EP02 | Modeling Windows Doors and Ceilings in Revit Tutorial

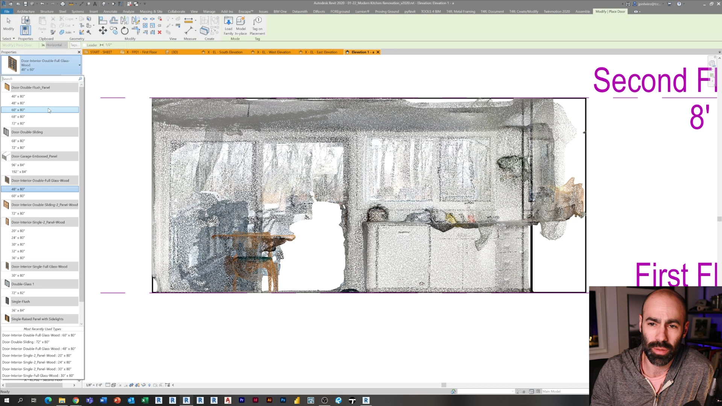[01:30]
When it comes to point clouds not only do you want to pay attention to your views But the view extents of how many points you see beyond it and now i'm just placing um um doors in So what you'll see here is i'm going through um i'm just placing some stock families that I
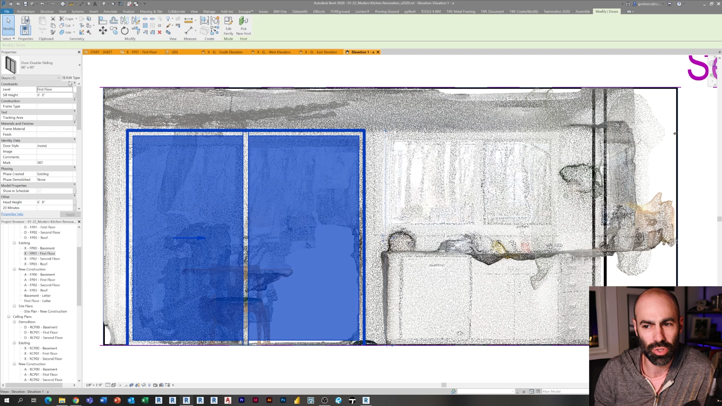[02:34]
it can be a little a little bit of of assuming What I usually do is I will Sometimes depending on if it's a critical wall or if I know it's a critical location.
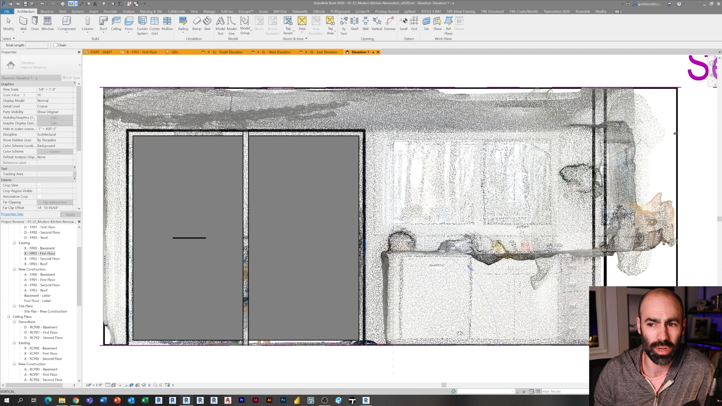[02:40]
I will um I will actually take
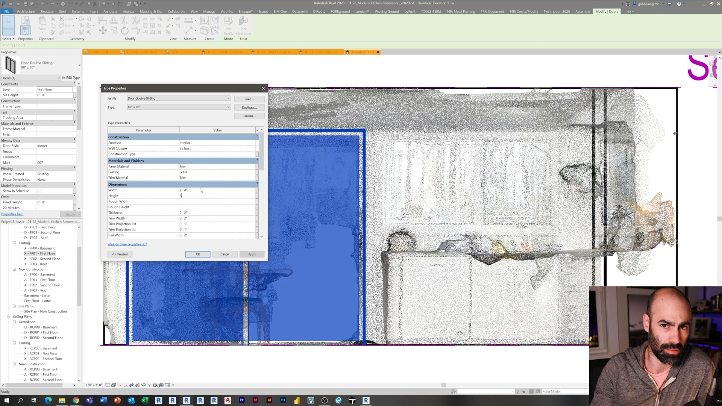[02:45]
the tape measure out and I will measure those those areas or the laser laser distance measure But here we go So we
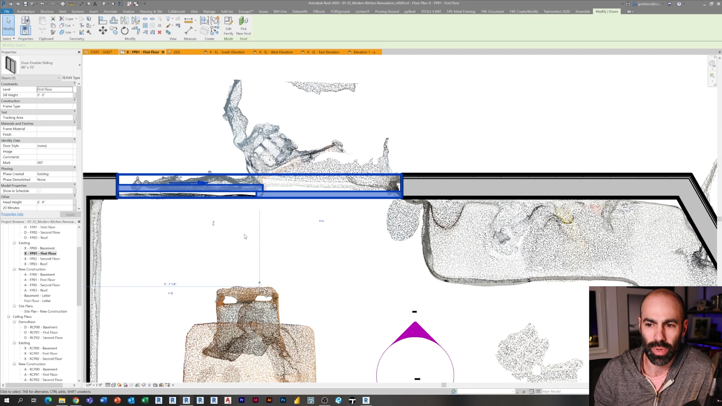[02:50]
have our door in and you can see now i'm just flipping between different views now I'm going to place a few of these windows in these are just simple picture windows Um, so i'll start with a picture window.
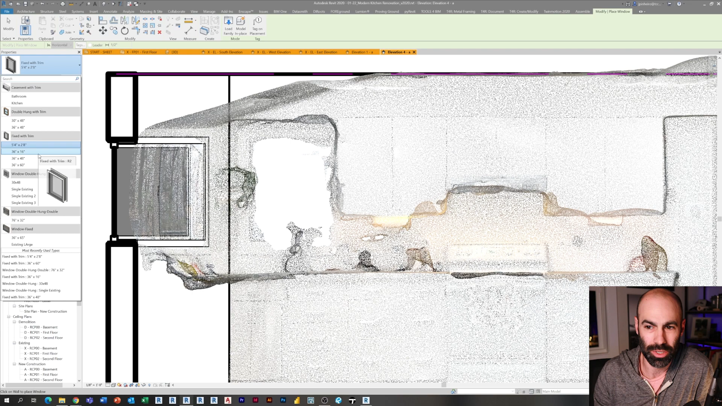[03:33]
you know A long process and I wanted to try and speed up some of the more repetitive things while I talked through them And so what you see is i'm just going around and i'm really just just modifying and placing these windows Based on these views and these elevations and then i'm dimensioning
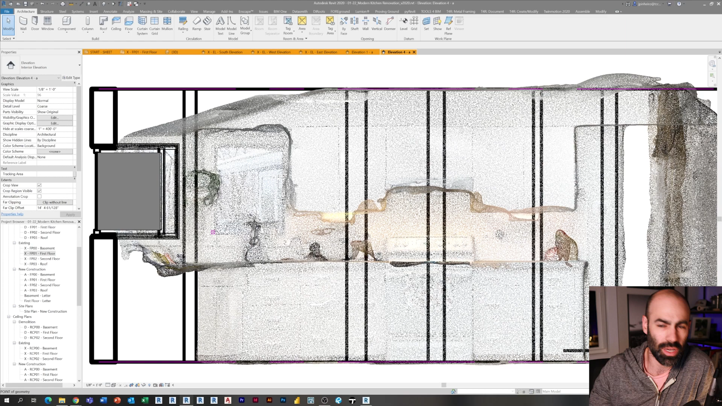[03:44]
i'm placing i'm dimensioning i'm checking i'm going back and forth and just sort of building this this this um
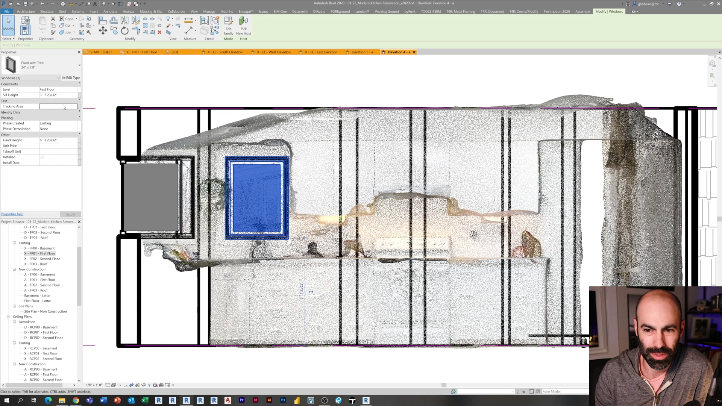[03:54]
these these properties um the interesting thing here is
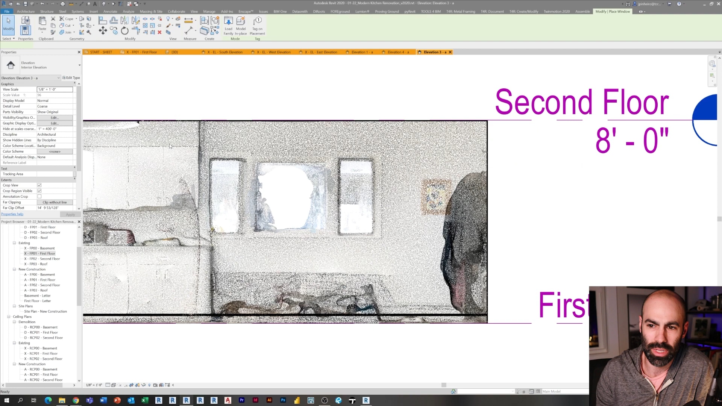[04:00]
Obviously head heights usually are consistent um this existing condition had this is actually something that the owner mark Was absolutely horrified by which is these these three windows one of them was existing uh in the 1950
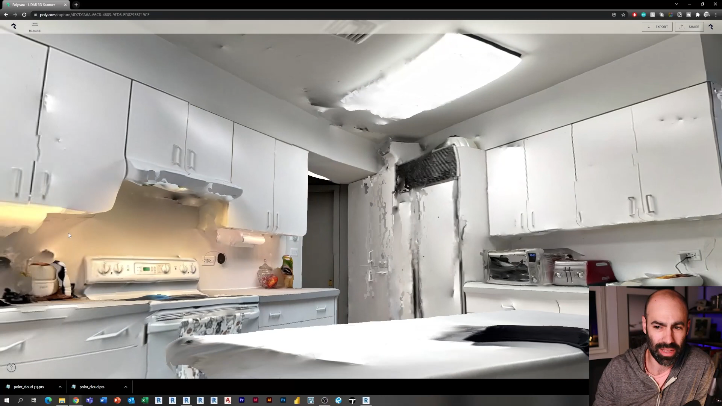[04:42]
polycam It becomes kind of my my my existing condition document as I flip through
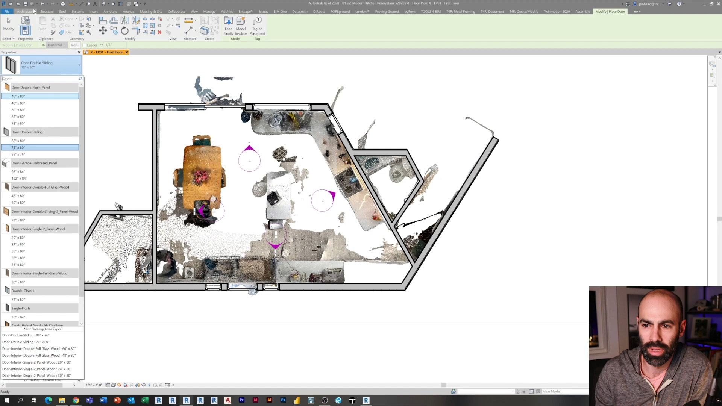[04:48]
and then i'm just working my way around the walls And placing placing the openings for example
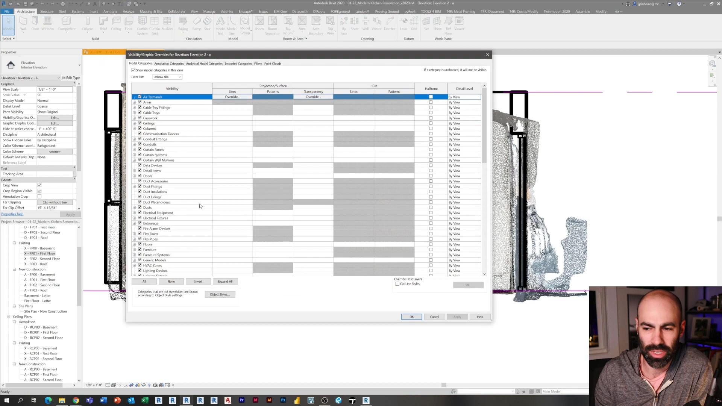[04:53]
that was a rectangular wall opening placing the the windows the doors and and sort of Um,
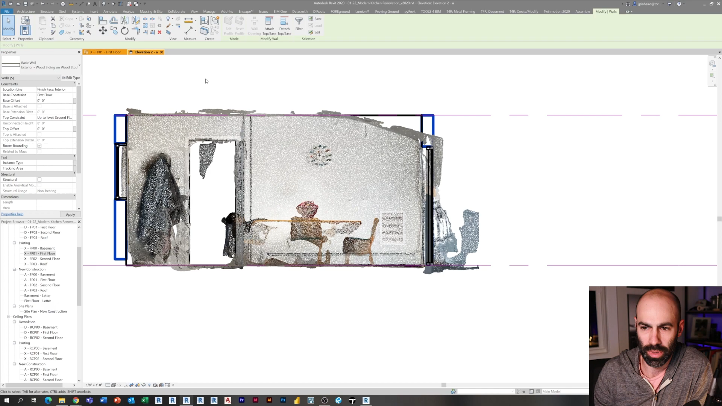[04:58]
just massaging the model as I go around and you'll notice I mean just just look how many different views i'm
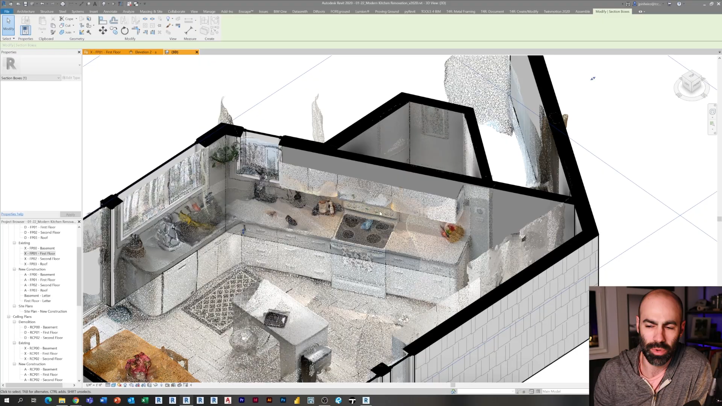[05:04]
going through I've got a 3d view here with a section box that i'm just sort of spinning up and down i'm moving the section box to see different cut planes I'm going to place place a couple doors in here modify the swing angle
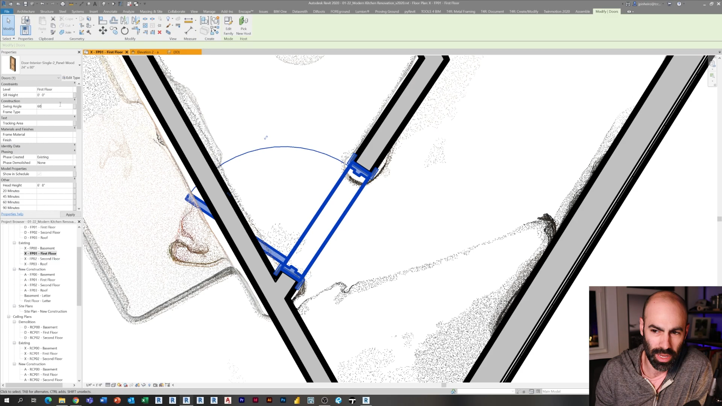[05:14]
So it looks looks nice and planned for the existing and demo drawings
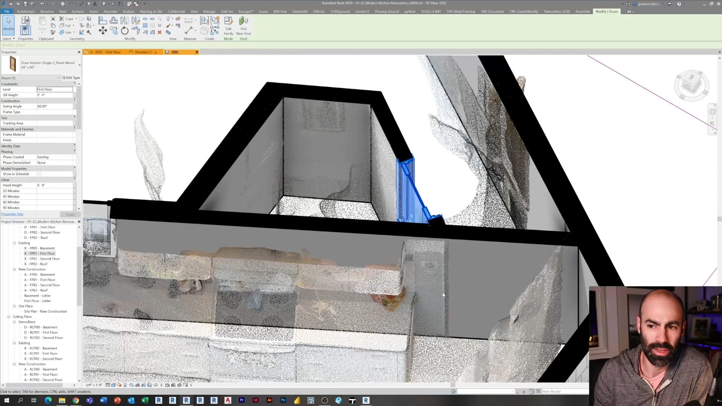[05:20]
And then again just going to the 3d view going to the plan view going to polycam.
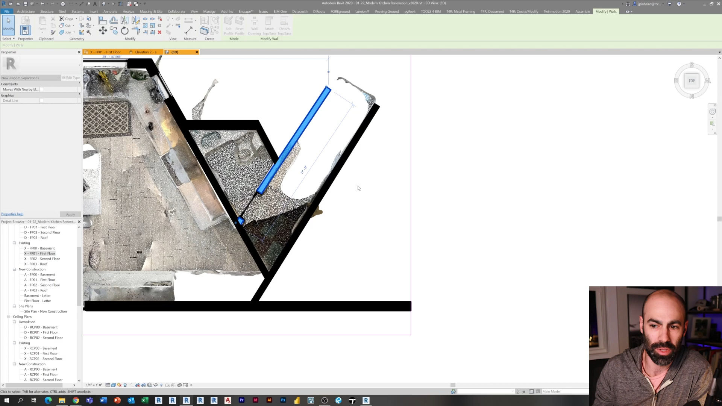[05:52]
process has worked well for me So now again just just uh going down the extents a little bit checking out this core
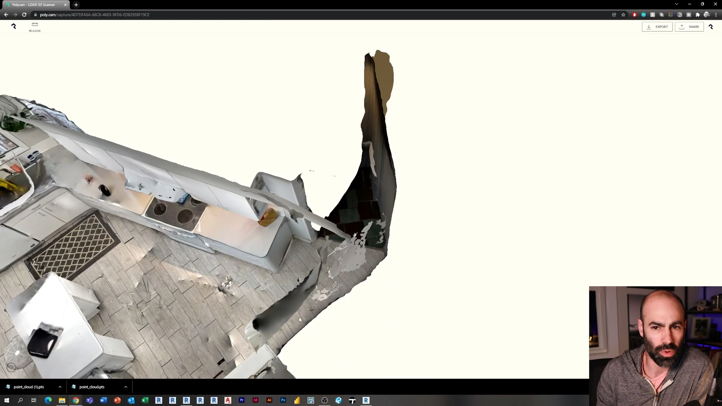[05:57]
corridor this hallway where the where the mud room I'm sorry where the powder room is And just modifying
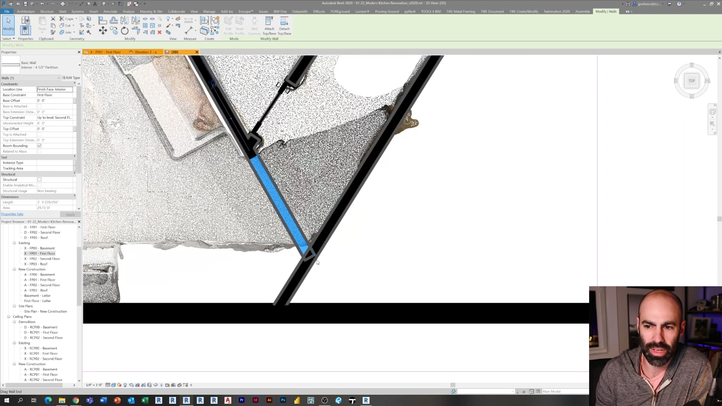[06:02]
some of the to meet to meet those scans basically So now i'm going to start looking a little bit at the at the soffit
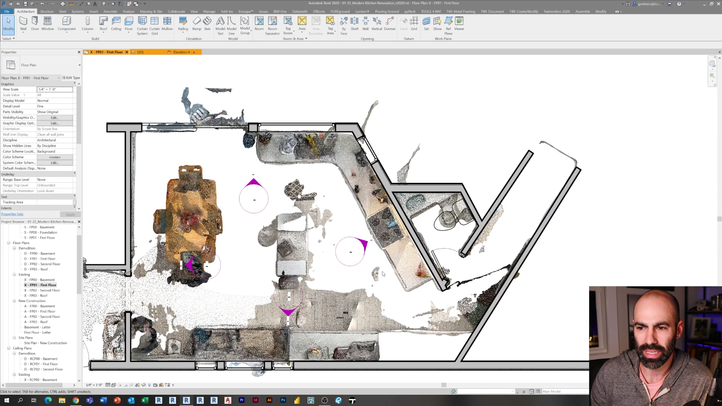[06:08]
details And and some of the interesting interesting little things happening there. Um, you'll see i'm taking a dimension to see Actually,